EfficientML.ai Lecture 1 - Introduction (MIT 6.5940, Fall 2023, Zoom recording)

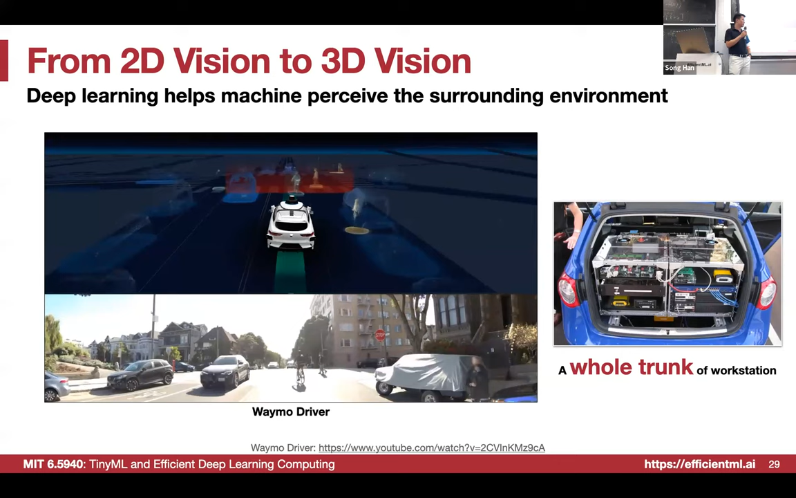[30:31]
but running these perception algorithms is pretty computing expensive we definitely don't want to have a whole trunk of workstations right it's pretty hot it's not it's not safe right it's expensive joining a lot of power shortening the mileage uh the distance you can drive with the same battery right
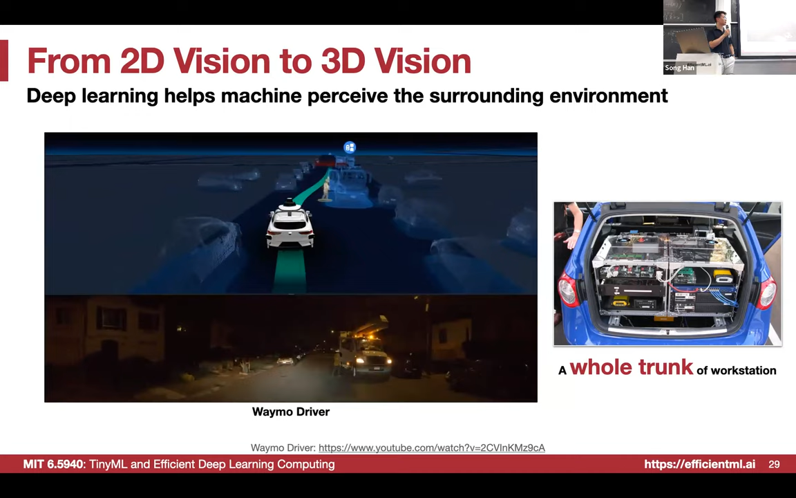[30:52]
so we've been working on a bunch of efficient techniques this is from our lab uh called the fast lidar net so lidar
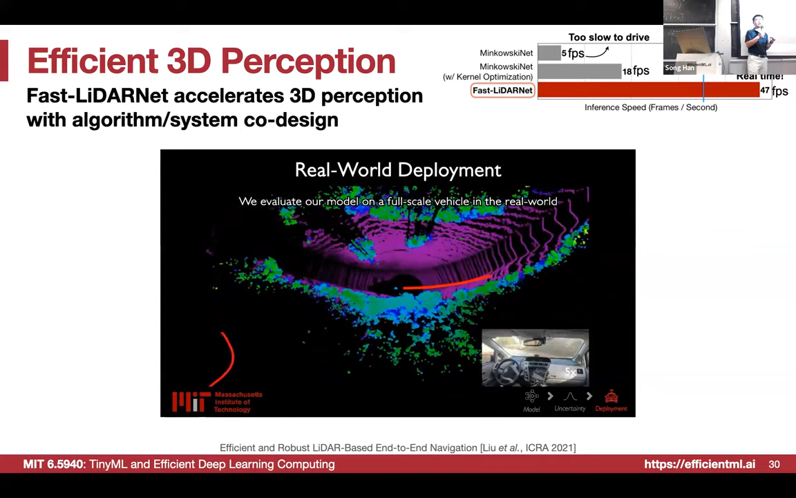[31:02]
is a very important sensor in autonomous driving car if you see something rotating on top of the car that's the lidar okay so lidar can emit uh several beams 64 beams 128 beams 32 beams and get reflected so you know the distance you know the 3d information okay but that computing is not hardware friendly because they are sparse the generated uh signal is called point cloud like a cloud of points okay which is
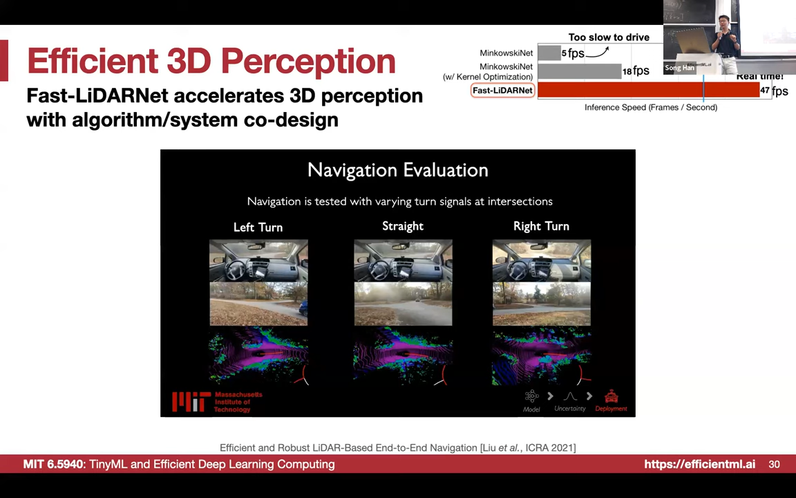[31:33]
very sparse you don't have to learn those details we are going to cover them in detail of what is point cloud but just they are super computing expensive but we uh we will teach techniques